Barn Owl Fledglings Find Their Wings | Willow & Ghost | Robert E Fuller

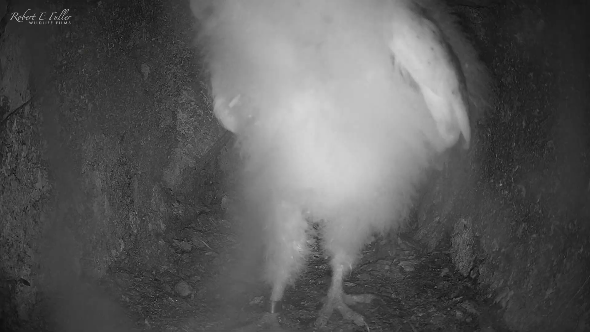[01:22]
And Echo wakes from her sleep to see what all her fuss is about.
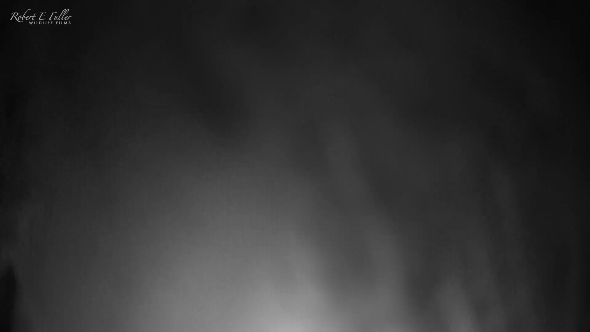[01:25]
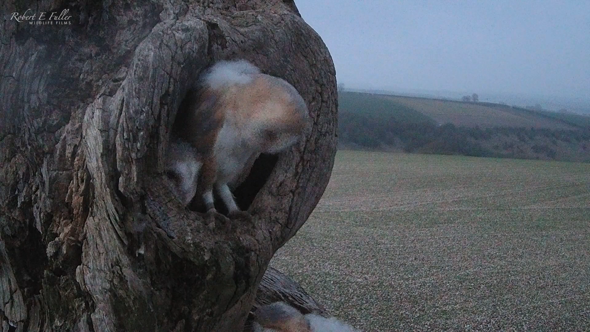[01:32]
The first taste of the outside world.
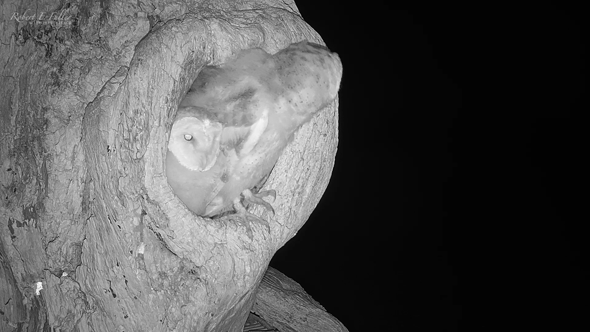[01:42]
Spirit, as if buoyed on by an audience, climbs out too, to join Skye. His first taste of the outside world. But he doesn't go far, exploring the platform beneath the nest. And when he sees parent owl, Ghost, delivering food to Echo, he's quick to return.
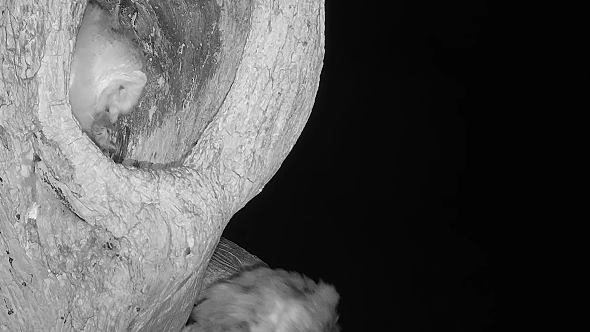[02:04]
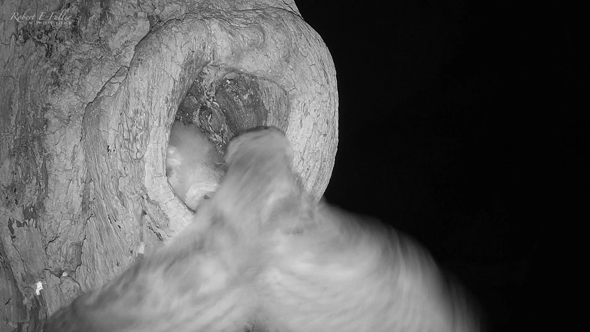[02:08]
Thankfully, there's plenty of food to go around.
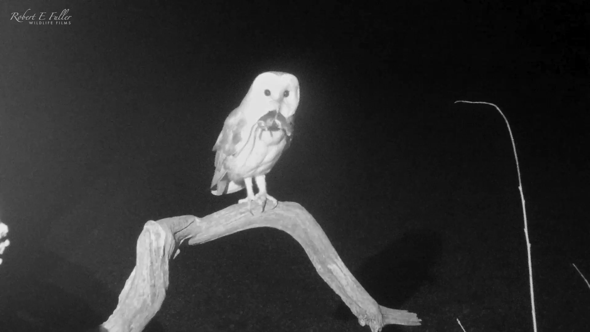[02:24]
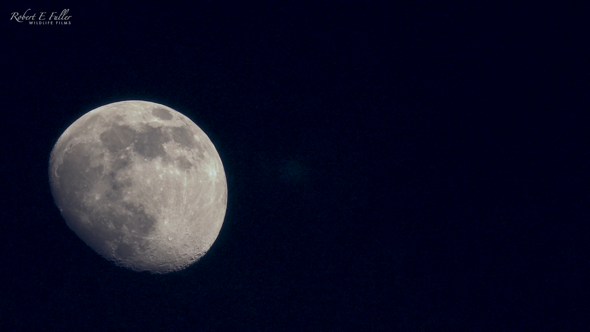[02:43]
Sky returns to the nest after a few hours.
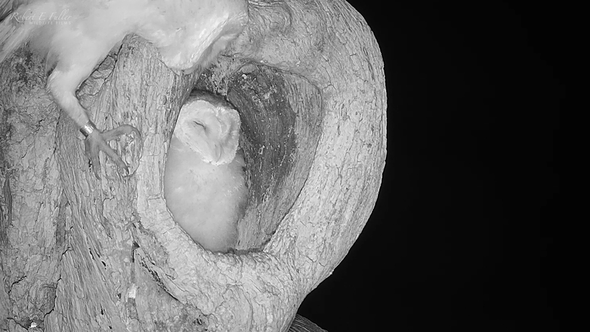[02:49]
Skye returns to the nest after a few hours.
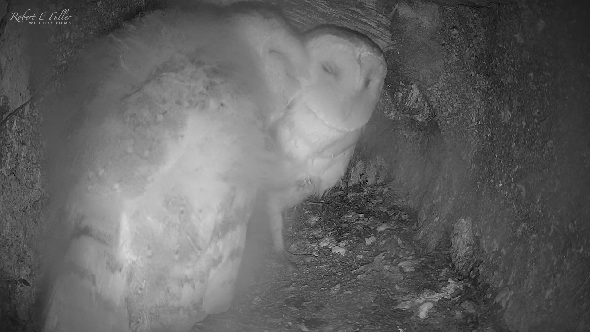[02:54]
And catches up with fellow fledgling, Spirit. If they get some well-earned rest, it's obviously been a tiring day. As Echo watches the outside world, I wonder when she'll finally jump.
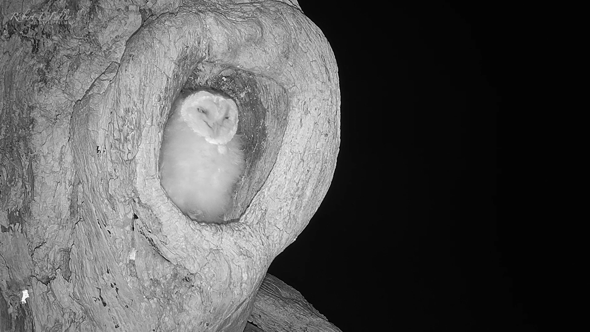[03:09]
Over the next few days, the eldest two chicks come and go as they please.
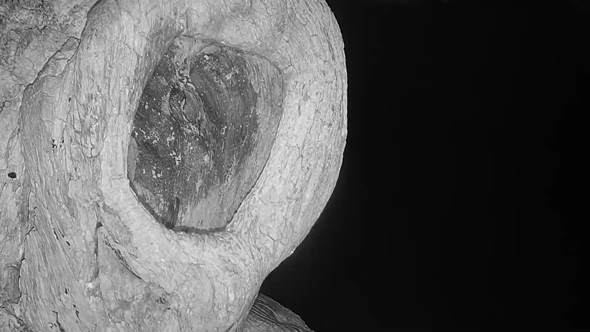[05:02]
Echo's left alone at a nest entrance. She hesitates and goes to return back to the nest.
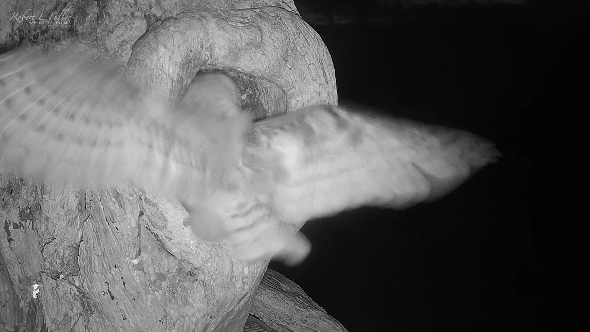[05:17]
Then plugs up the courage, and jumps to the top of the nest entrance.
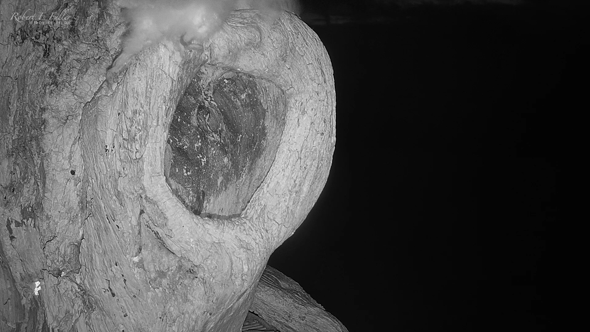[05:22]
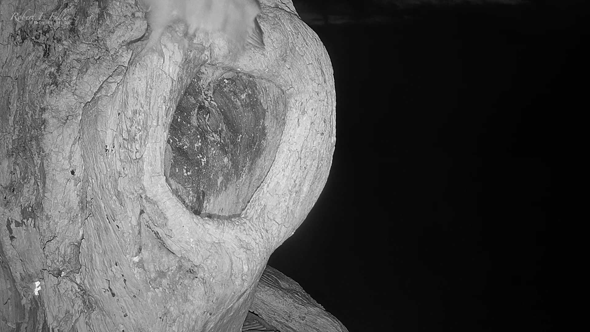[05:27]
And just like that, this nest is empty for the first time in months.
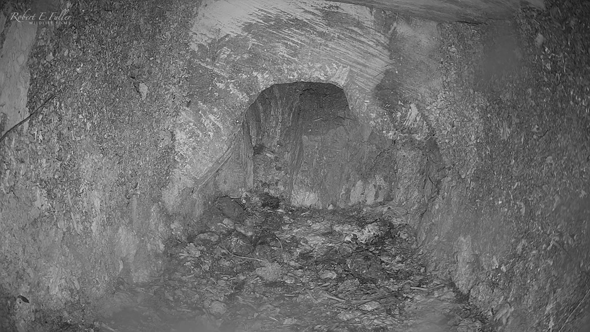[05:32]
But not for long. Skye and Spirit return, after a night of exploring.
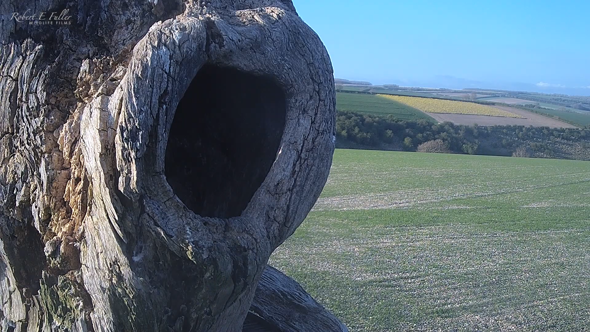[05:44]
But Echo's nowhere to be seen. There's no sign of her for the rest of the day, and I'm starting to worry. But as night falls, Echo flies back to the nest.
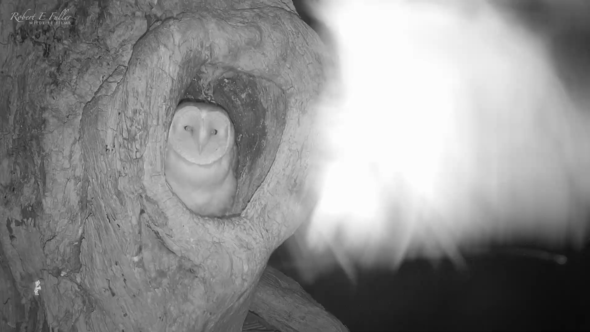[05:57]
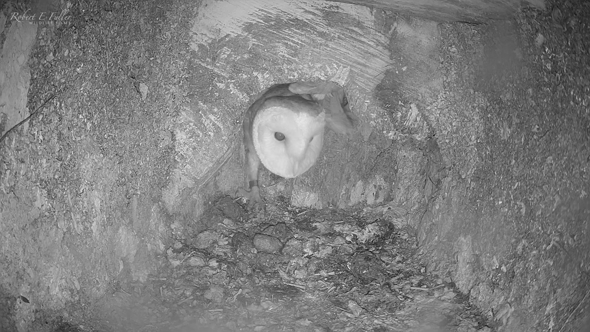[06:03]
A whole day in the wild.